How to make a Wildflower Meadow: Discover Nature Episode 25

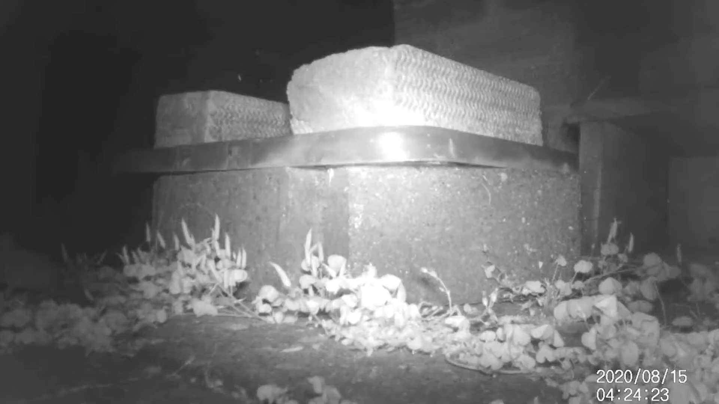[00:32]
She's also put out a stealth camera and got this footage of a curious looking mouse, and
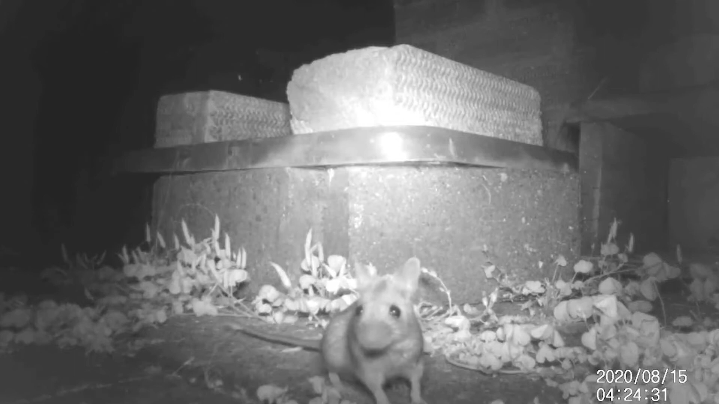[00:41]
also a hedgehog that's practicing some genuine biological pest control.